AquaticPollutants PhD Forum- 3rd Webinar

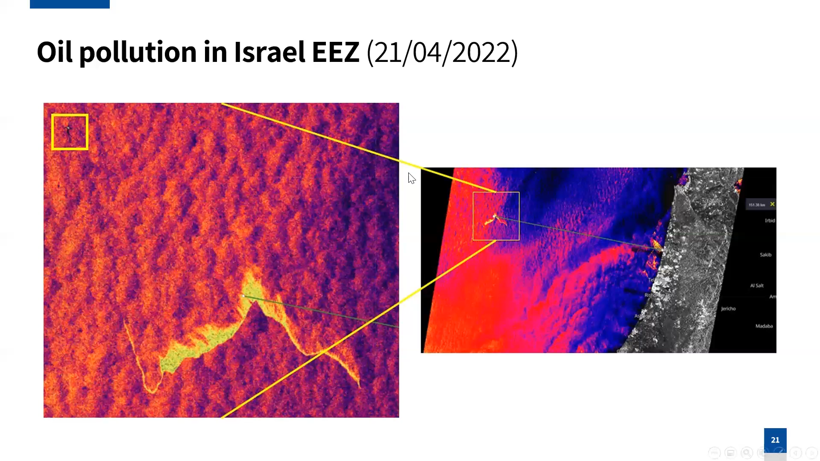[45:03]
a substance that we can, we see in the satellite images. So we can correlate it, but here we can see detecting, also detecting the, the, the pollution event and not more. And why it's important to develop this.